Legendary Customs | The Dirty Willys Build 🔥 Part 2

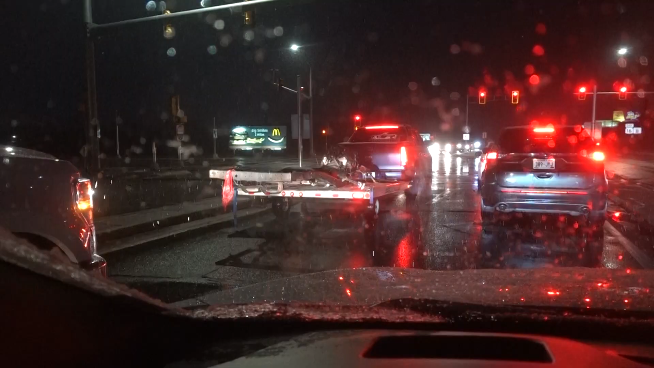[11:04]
totally thought I was recording and I was not. It was raining earlier. Now it's snowing. Get the frame and the engine for the Willys on our snowmobile trailer of all things. Taking it to Dan at DCA and yeah, I'm not super hype on this whole idea because I feel like it's a little bit maybe not a good idea.